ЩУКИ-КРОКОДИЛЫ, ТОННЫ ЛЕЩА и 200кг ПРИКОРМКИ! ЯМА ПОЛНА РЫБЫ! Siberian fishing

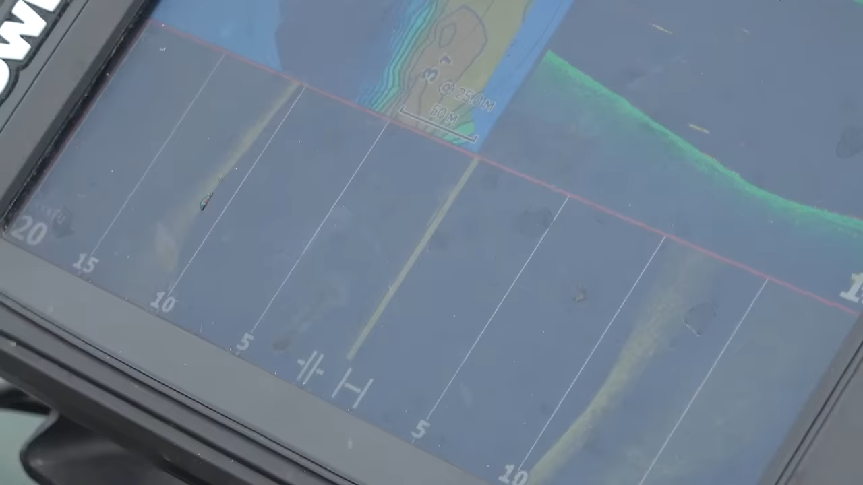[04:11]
Какие-то щучки мелкие, как вчера, граммов по 800 проскакивают у берега. А вот сама вот эта яма, которая протокой вымывается, она пустая.
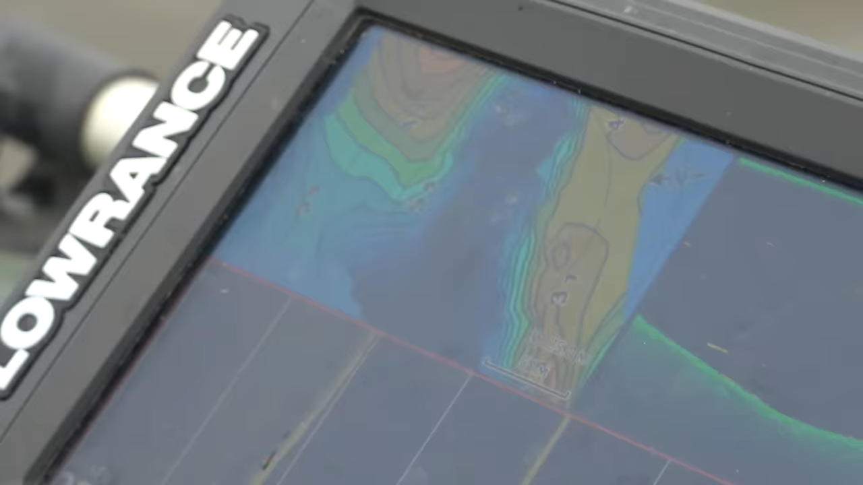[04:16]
И нам нужно в эту яму поставить леща.
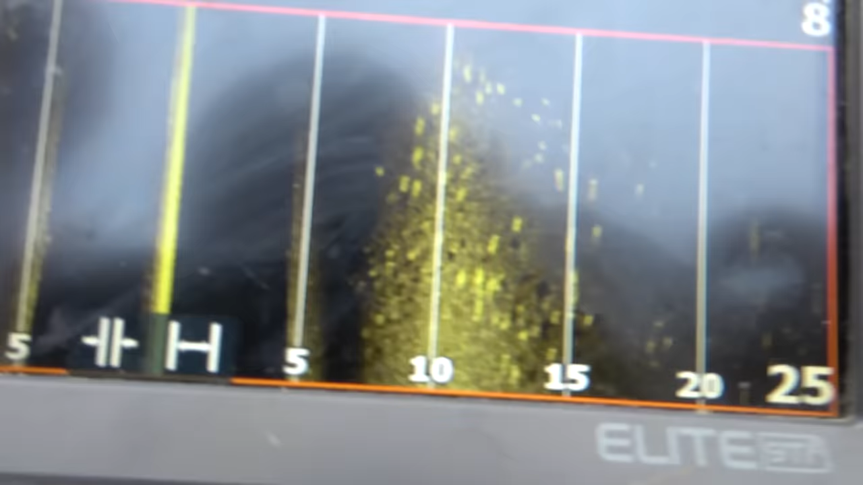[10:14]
Прикормка-то у нас собралось. Да, есть. Обалдеть. Так надо выставляться. Все, встаем.
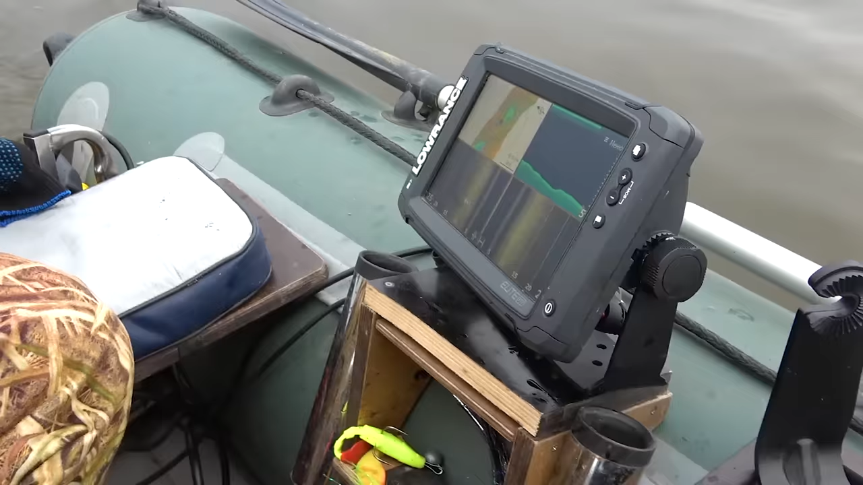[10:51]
здесь. Ребят, ну вот мы пришли на закормочную точку.
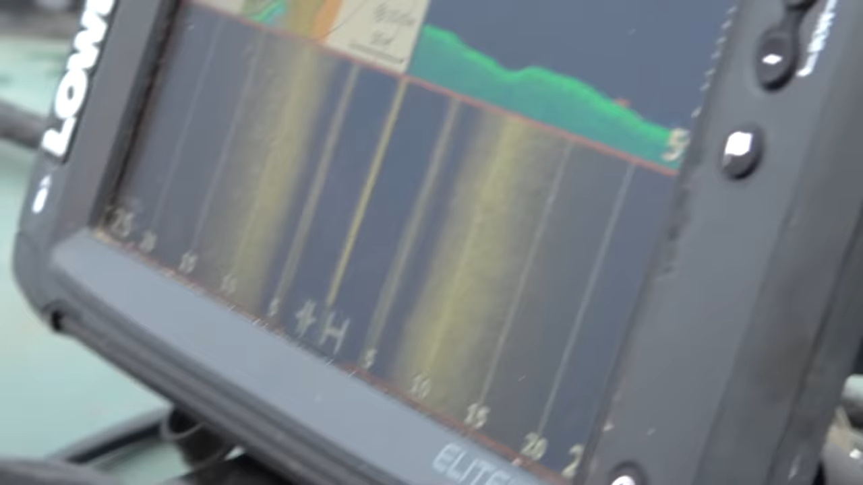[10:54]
Смотрите, сколько леща. Это капец. Прикормка сработала.
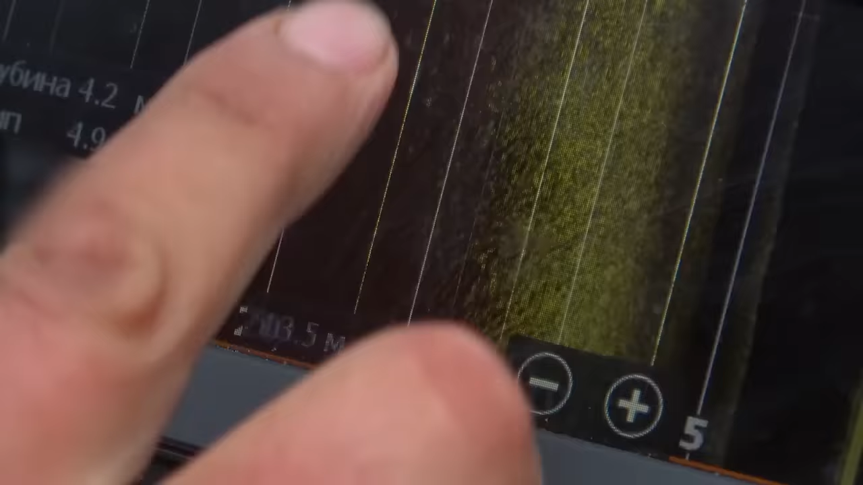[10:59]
Смотрите, за лещом.
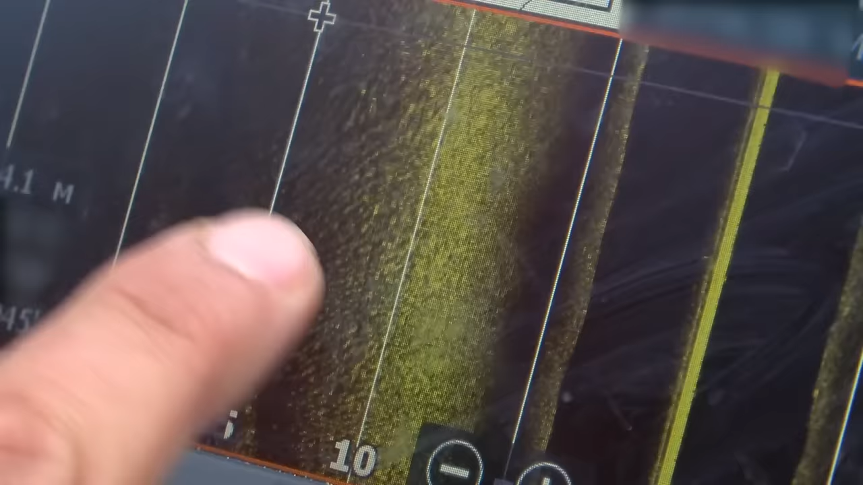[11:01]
А за лещом есть что у нас?
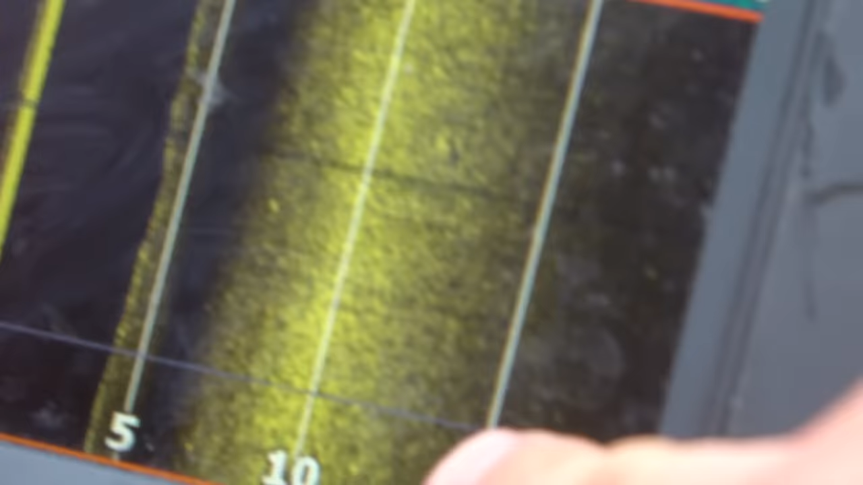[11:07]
Вот он здоровый судак, я его отметил.
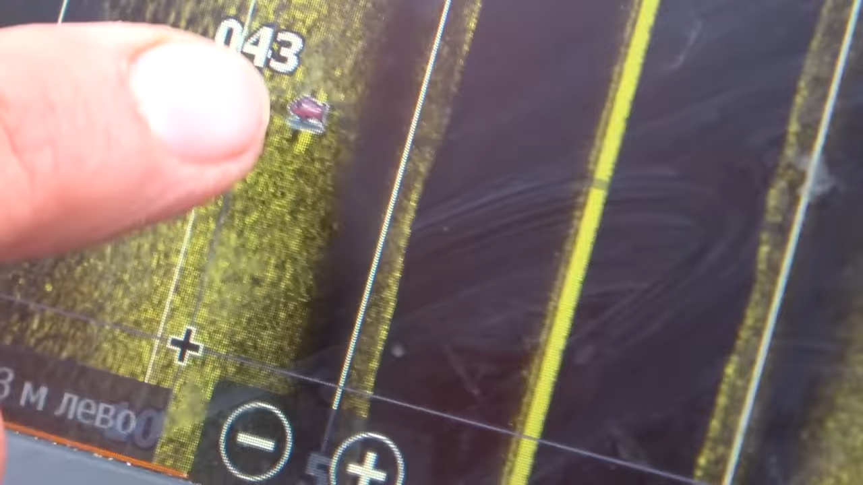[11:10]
Вот сюда там рыба.
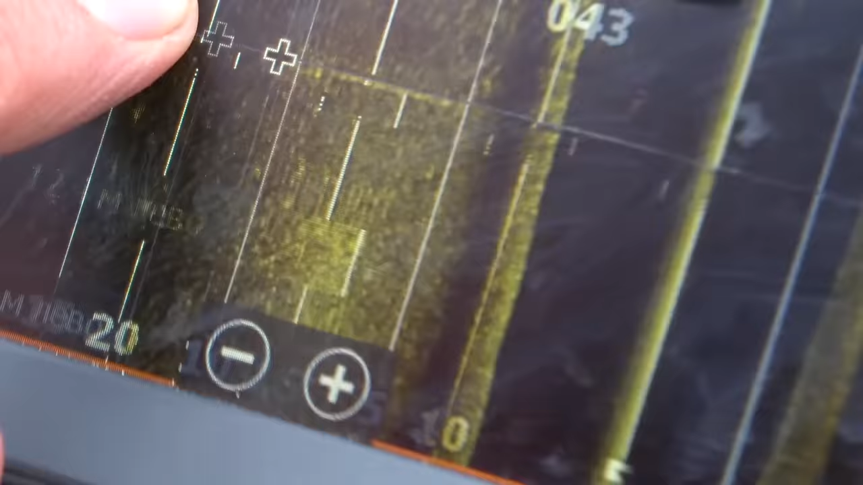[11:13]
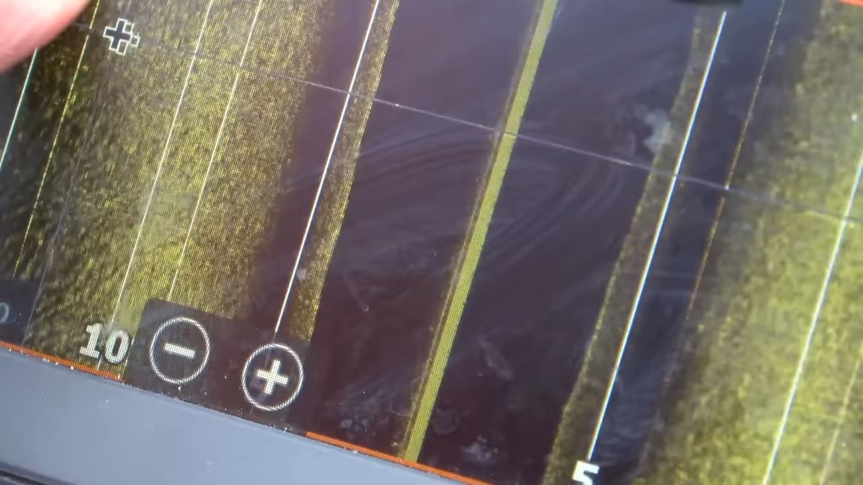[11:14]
Ну, в общем, рыбка, рыбка на точке теперь присутствует.
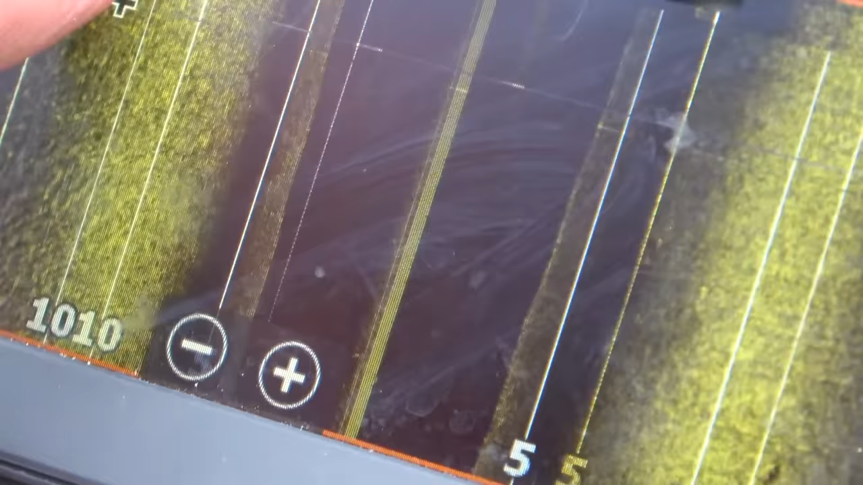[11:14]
Отлично. Вот что-то, да, сейчас надо выставлять. Лучше, чем вот. Было. Было-то пустое все.